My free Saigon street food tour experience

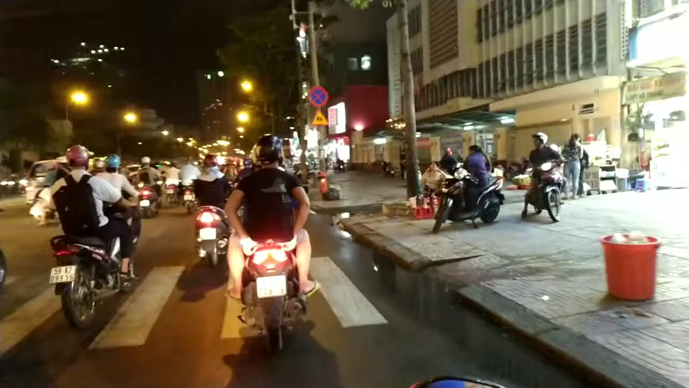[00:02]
and tonight we're starting our street food tour with the Saigon free tour so guys if you need someone to tour you around here in Saigon in Ho Chi Minh better check their website we have lots of tours to offer and the good thing is you just need to pay for the gas yes
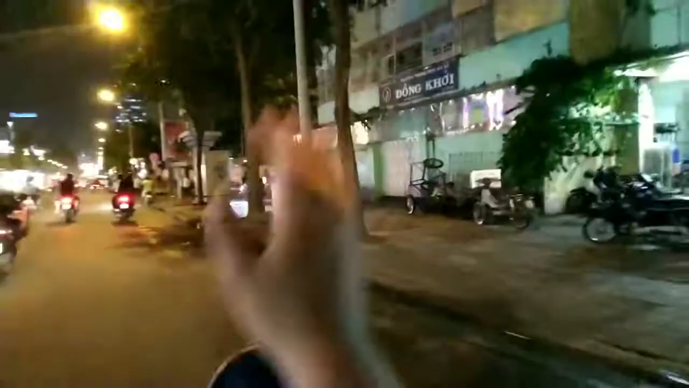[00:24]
oh it's present to the houses so that was the old market before and now it there's a new one so now we're going to where we're going to District 5 okay we're going to the District 5 guys so come with us